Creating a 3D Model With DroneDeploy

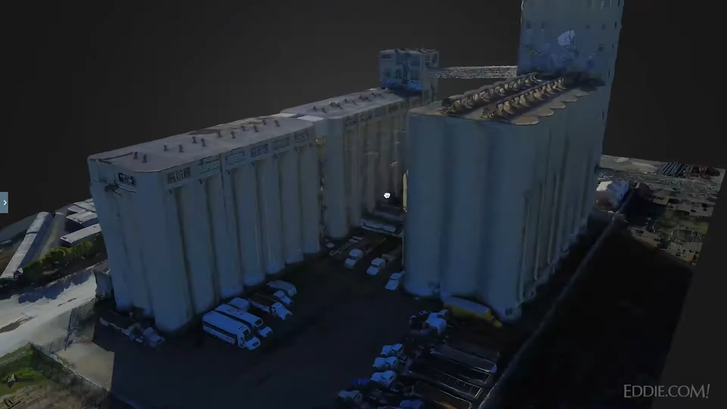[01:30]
I'd say probably about 4 o'clock or so. I think I did this.
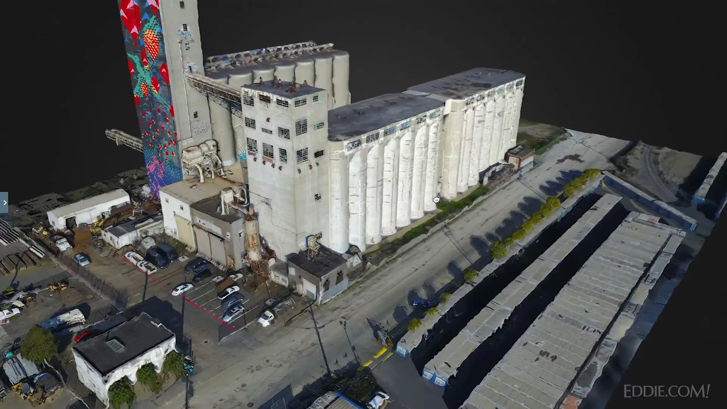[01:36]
It was a sunny day, so that means that, you know, obviously one portion of the building is much more illuminated than the rest. And as you can see, as we kind of flip around here, you'll see it's pretty shadowy on the back side. Nonetheless, there's still a good bit of detail that came through.
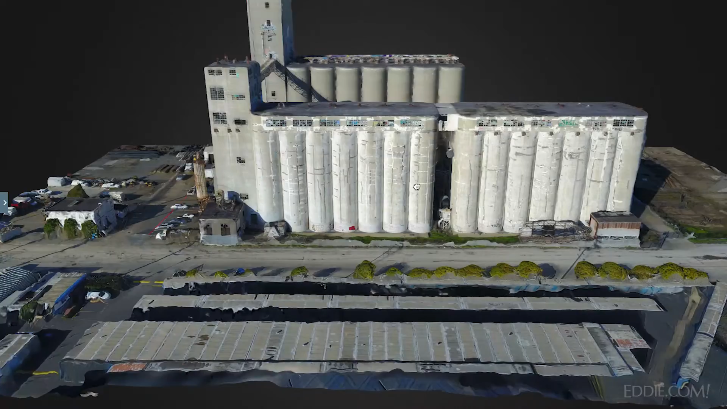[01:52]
So what I did is I ran the app, and then I created the Nader photos, which are done by relatively automatically. You just kind of create a box around the area that you want to capture,
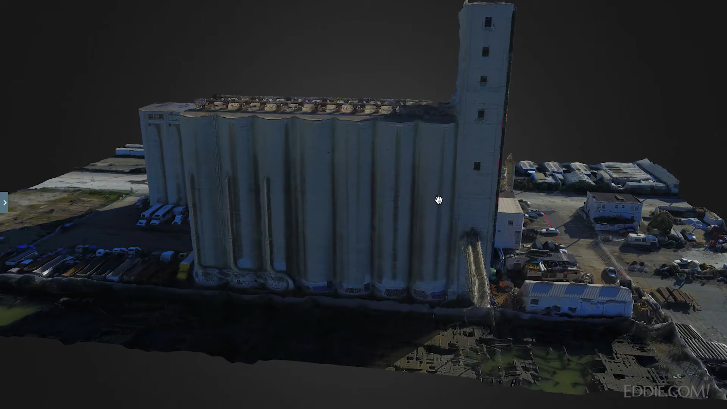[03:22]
And that's usually enough to evenly cover the area in which you need to get a good model. This model is being displayed in Sketchfab, which is a 3D model, I guess,
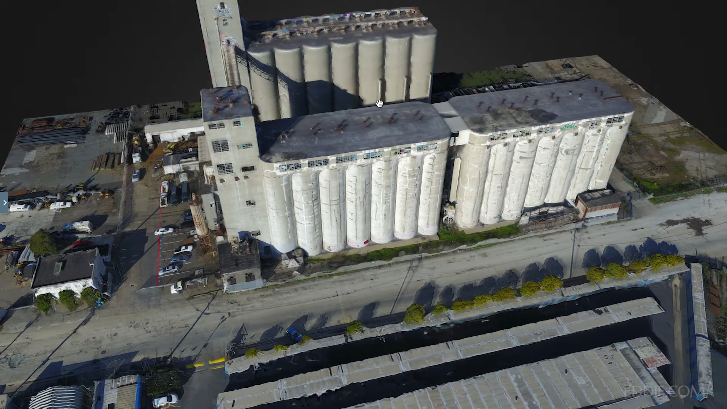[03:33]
manipulation and hosting platform, which DroneDeploy uses for deploying their, or for showing their models in line. And yeah, you can just kind of like rotate it around in the axis, or at least the y-axis here.
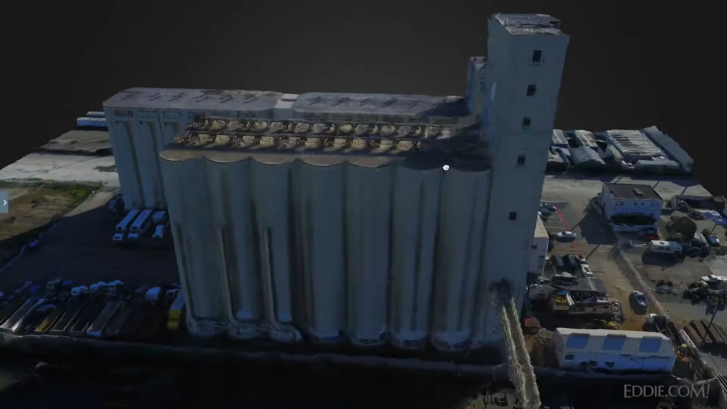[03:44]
And I can flip it around.
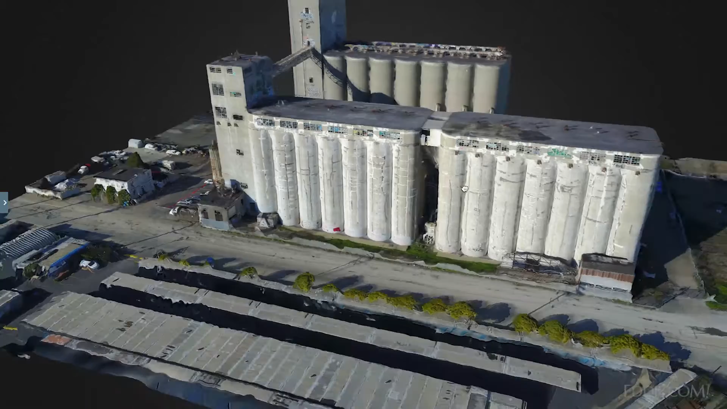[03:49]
Since I have a 3D model, I could, if I wanted to, bring it into, you know,
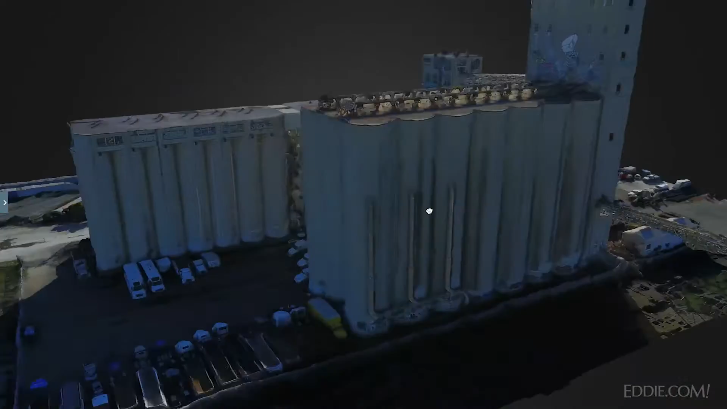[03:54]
to CAD programs or other modeling programs and clean this up in some way if I wanted to use it for, you know, for various purposes.
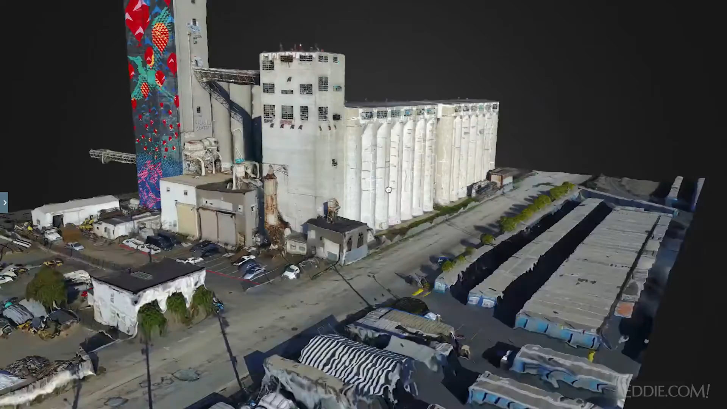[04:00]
So something else that I will show you here, too, within Sketchfab, there are some interesting settings that you can change.
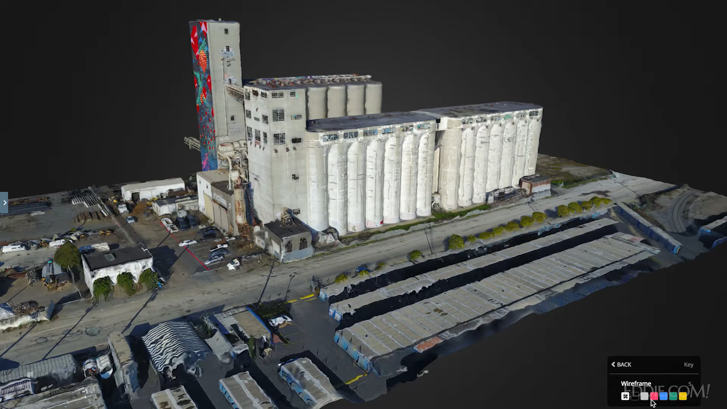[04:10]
So this is sort of the model rendered as is, or rendered naturally.
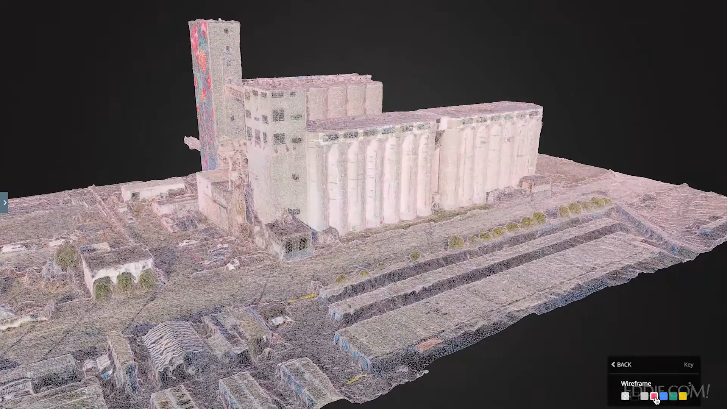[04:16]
But what it can also do is change this shading to a wireframe if I just want to see what the model looks like without the shading detail,
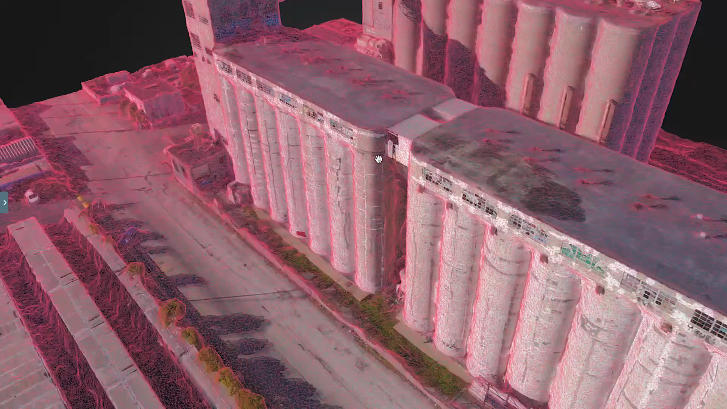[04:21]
so you can get, you can actually look and see what the wireframe,
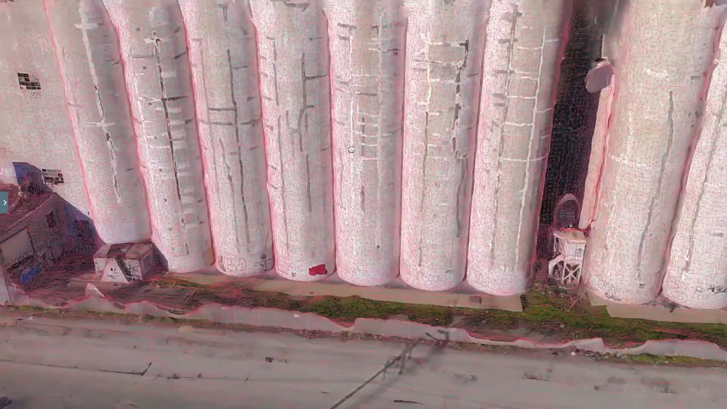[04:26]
the mesh is, that, you know, of the model as it was created.
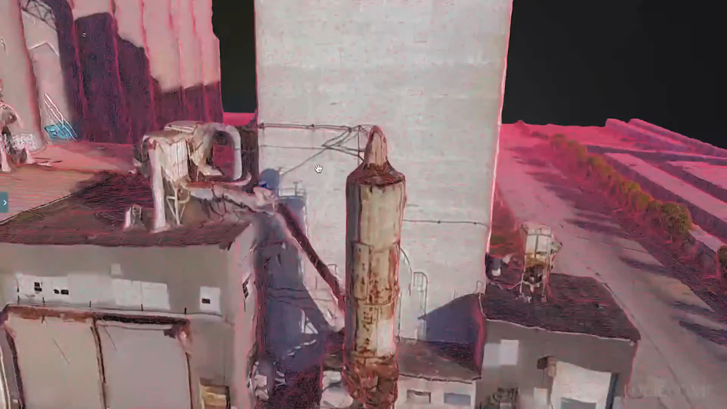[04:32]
And you, you know, you can really sort of see the detail there of the model as it was created.
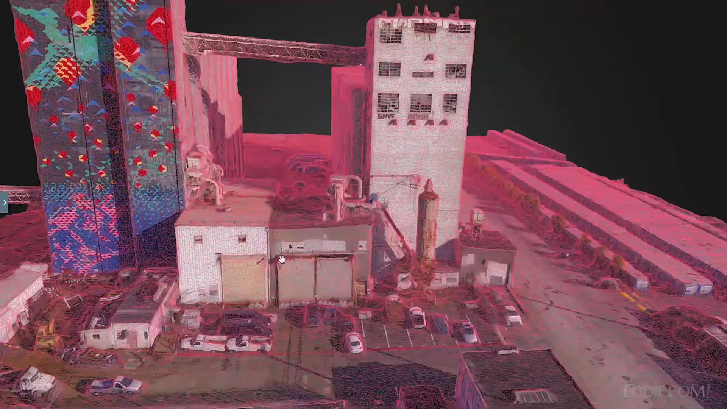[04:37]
It's pretty neat. All right, so let's go to the DroneDeploy dashboard and take a look at the photos that were used to take this. So as you can tell, as you can see, there's 140 images that are in this set. So most of them are the, all these that you can see right here are the overhead shots.
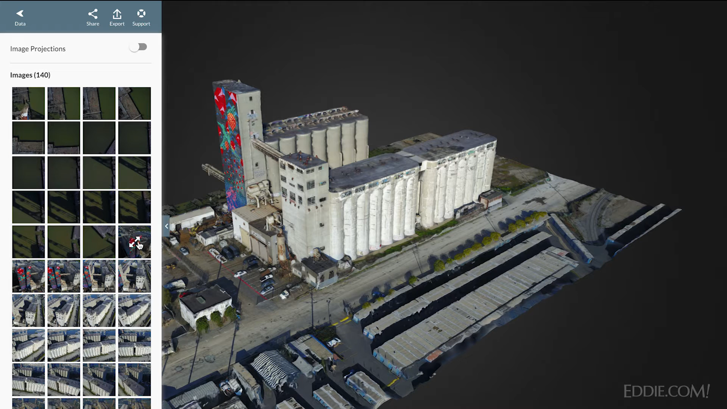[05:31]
See, they're mostly overhead shots. And then they start to pick up here. As you can tell, these are the oblique images.
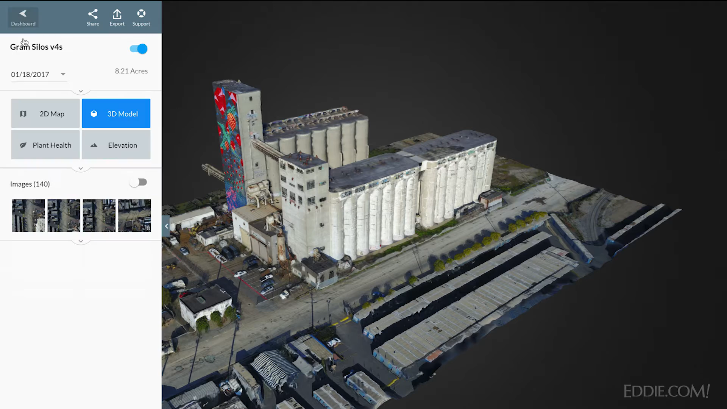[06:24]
Oh, we can look at it as a 2D model on the map.